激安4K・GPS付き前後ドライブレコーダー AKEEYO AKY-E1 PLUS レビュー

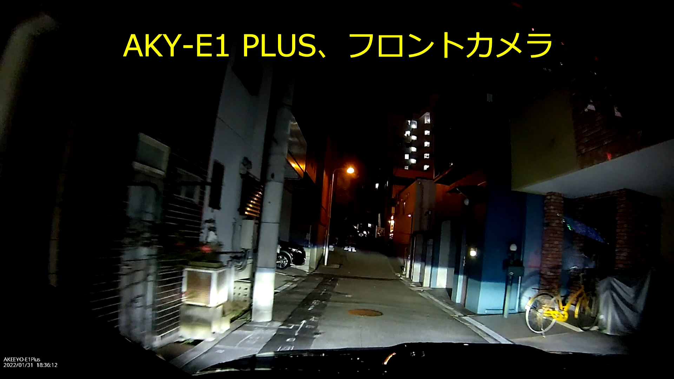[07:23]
夜編ですね。一緒に見て回りたいと思います。
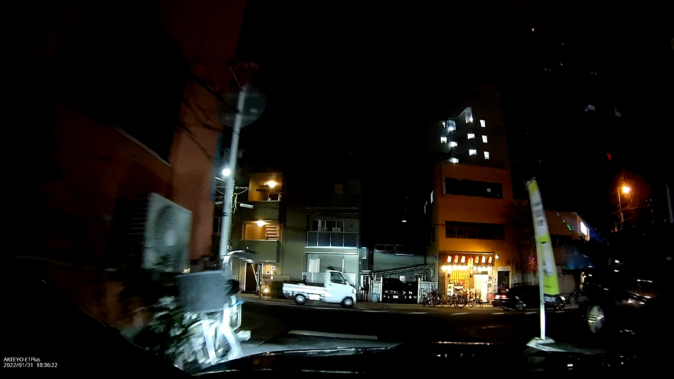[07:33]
液晶モニターを通して見る限りは、なかなか綺麗な感じなんですけどね。
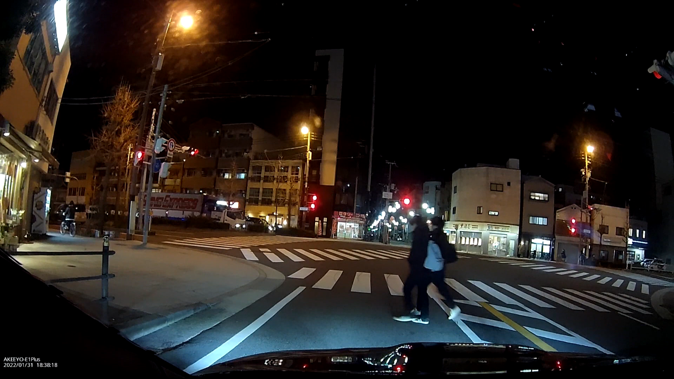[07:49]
どうでしょう。綺麗に映ってますでしょうか。
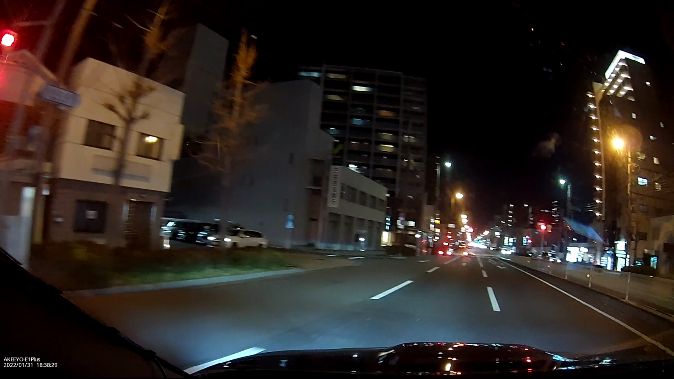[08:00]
オードリーの中間ぐらいからちょっとリアカメラにも切り替えたりしてみたいと思います。
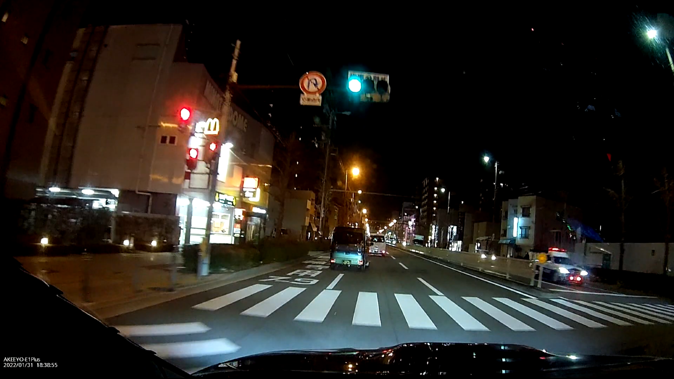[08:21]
もうちょっとしたら後ろから車が来るから、リアカメラに変えましょうか。前の車、ずっと向こうかですね。なんでや。じゃあそろそろ後ろのカメラに切り替えます。どうでしょう。後ろのカメラはちょっと、モニター越しではここからやったらちょっと分かりにくいんですけれども。
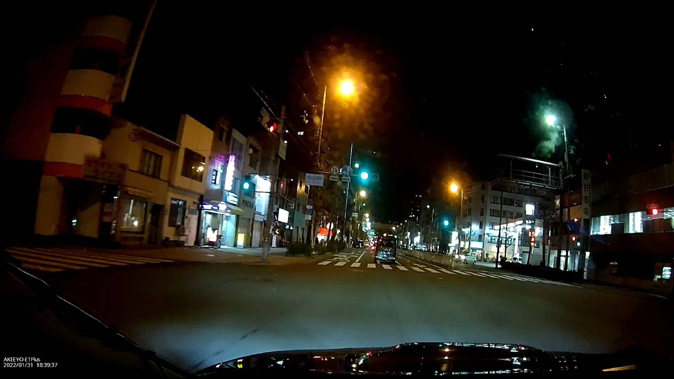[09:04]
そこを左曲がる手前でまたフロントカメラに使います。
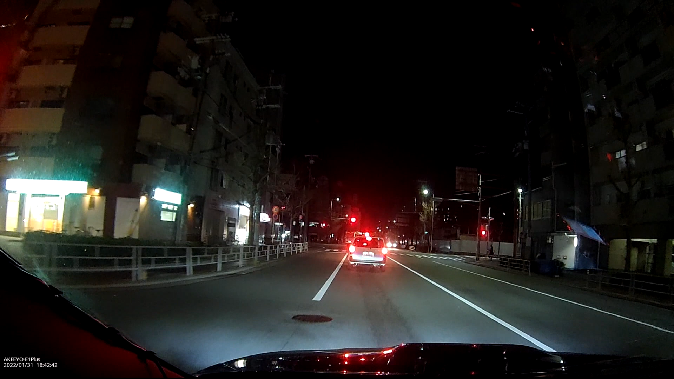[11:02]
小さな一口の正確な場所ですがちょっと一瞬リアビューカメラとかに切り替えたりとかこの辺はねちょっと街灯は少ない感じですね若干暗い感じで
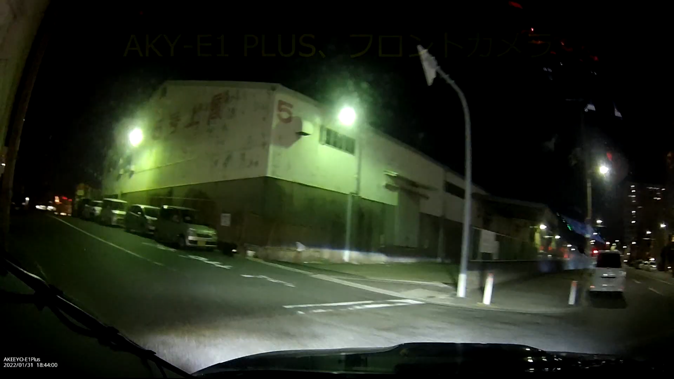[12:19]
真っ暗でもないかちょっとクレーンが動いてるから
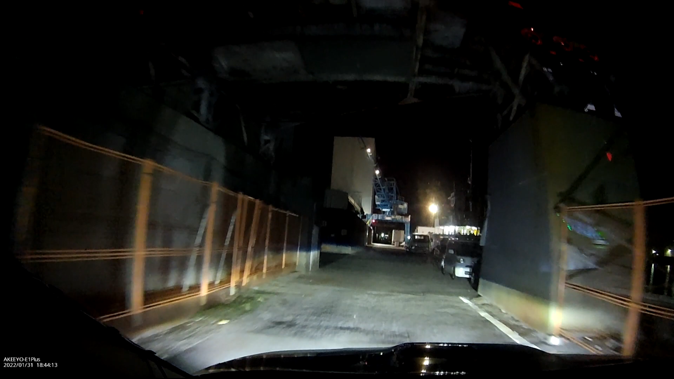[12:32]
割にこうですね明るく映ってる感じですよね
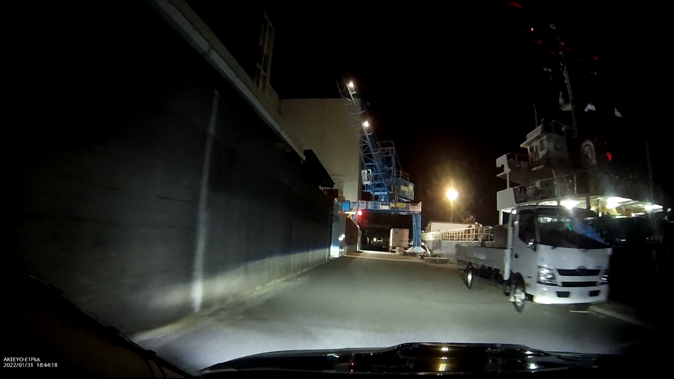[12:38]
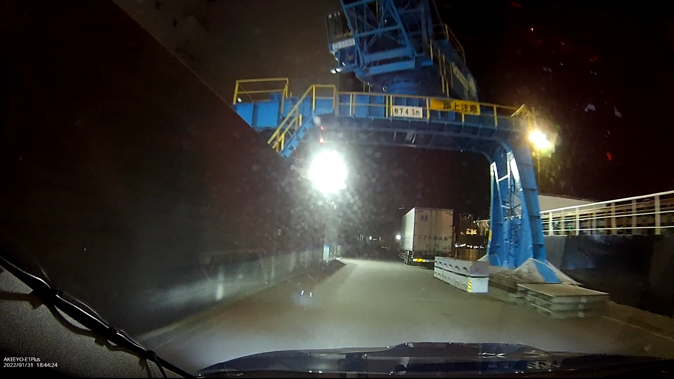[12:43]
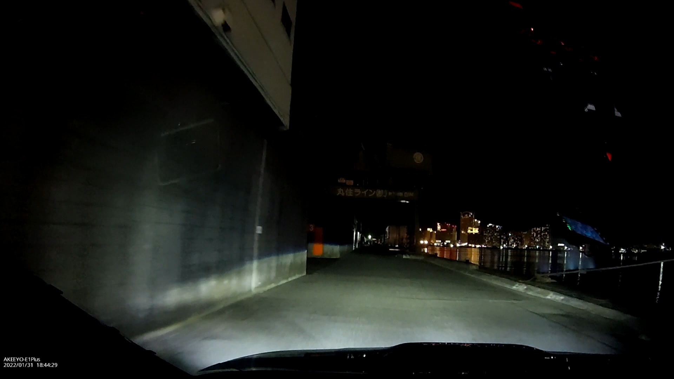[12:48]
ここからちょっと暗いですね暗いです